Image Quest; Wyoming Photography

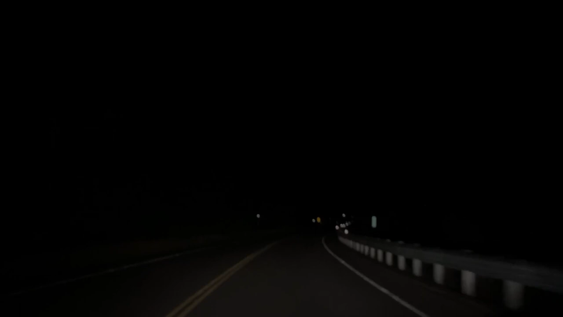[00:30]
Happy Monday, everybody. Here it is, dark 30 in the morning and I decided to go shoot this place way out in the mountains that I haven't been able to get to early in the morning just because I'd never think about it.
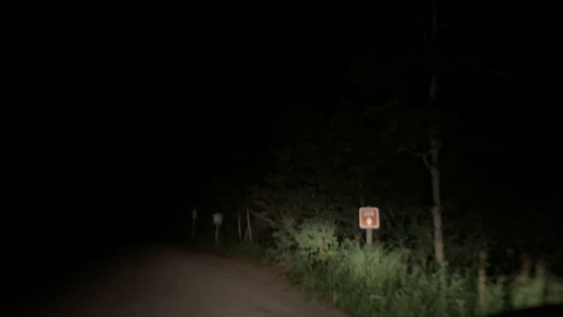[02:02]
Dirt roads usually take us to cool places. Here we are again. This one's a little short one though.
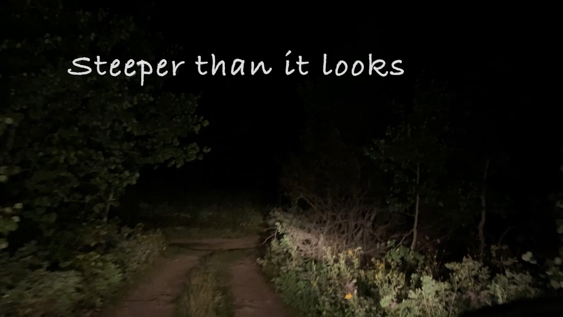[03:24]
Better put it in four-wheel drive.